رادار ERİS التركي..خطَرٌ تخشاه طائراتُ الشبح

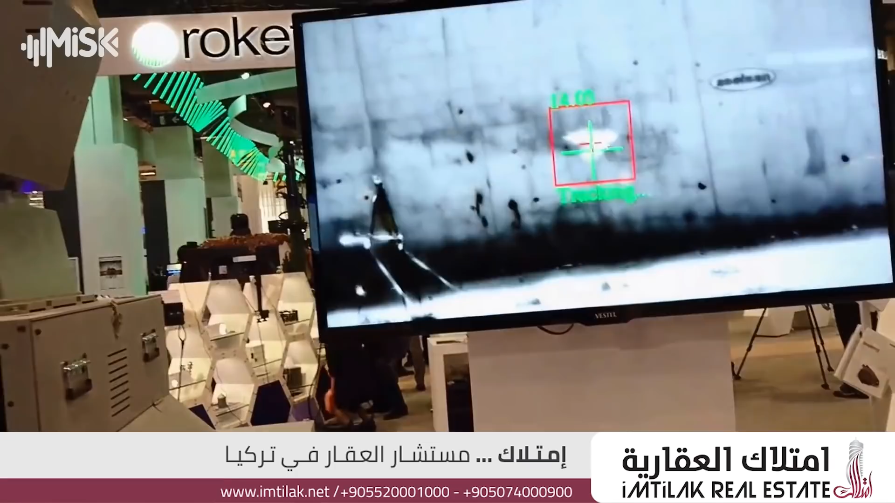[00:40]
المبكر المحمولة ذات القدرات المحلية يتكون نظام من أربع مكونات منفصلة تشمل النظام الفرعي